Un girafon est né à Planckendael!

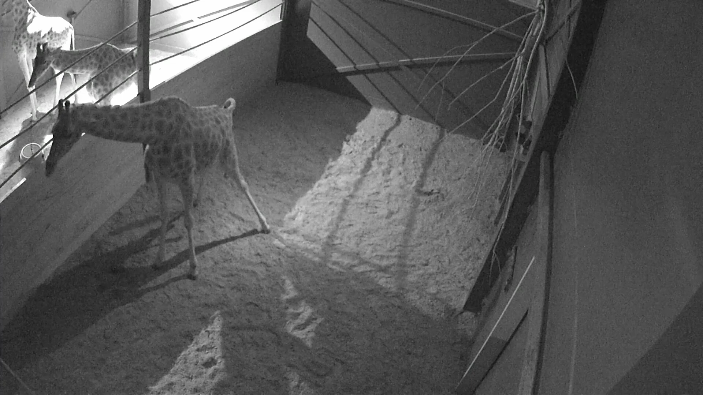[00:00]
We zijn heel blij, er is van de nacht een girafje geboren. Allee, eigenlijk van de morgen. Alles gaat heel goed, het staat al recht, het drinkt. Het loopt gewoon met de mama mee.